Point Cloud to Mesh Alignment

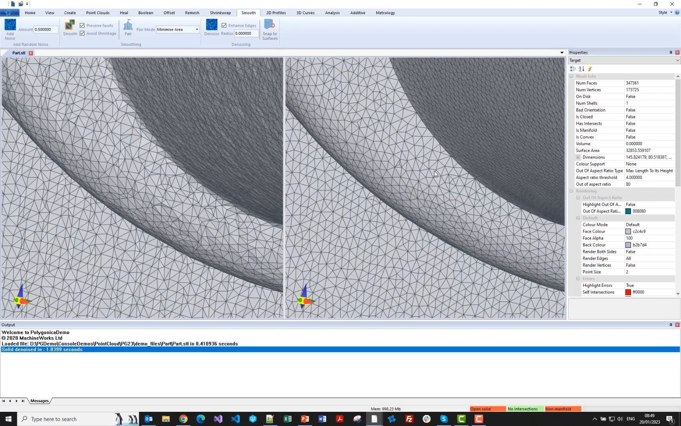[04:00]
where typically when you get laser scans, or when you mesh laser scans, sharp edges turned into sort of kind of rounded or or blurred edges.
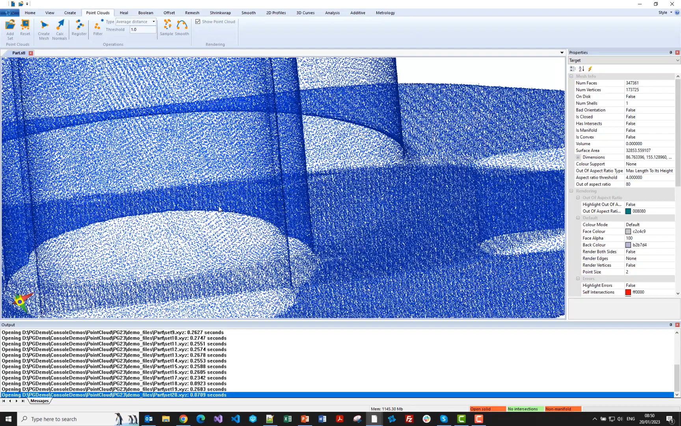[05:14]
But if you zoom in, you can see, yeah, those are, those are points. And we've not done anything to these points.
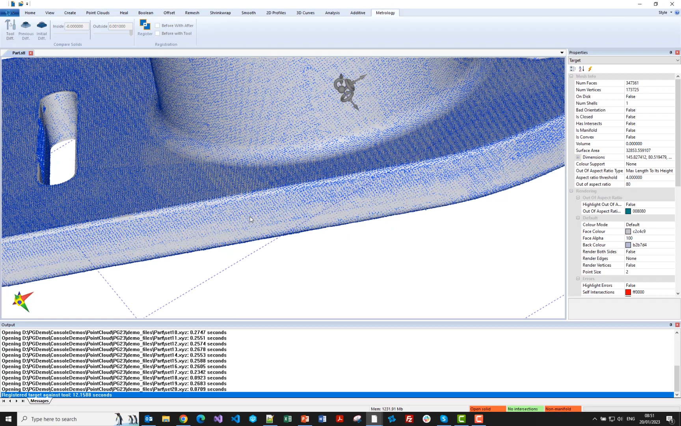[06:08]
And there you can see that's done the registration nicely.
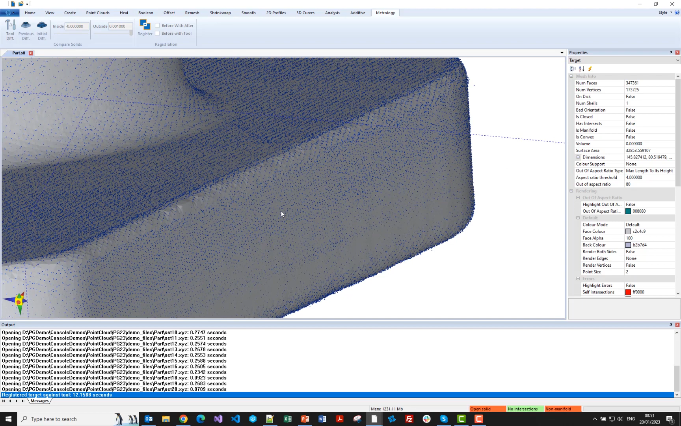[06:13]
If I zoom in, you can see that the points are now nicely aligned. I'll make the target transparent.
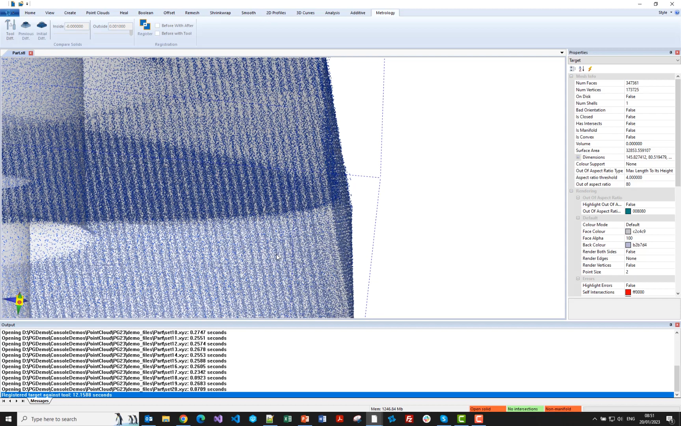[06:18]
And you can see everything looks pretty good there, as you'd expect it to be.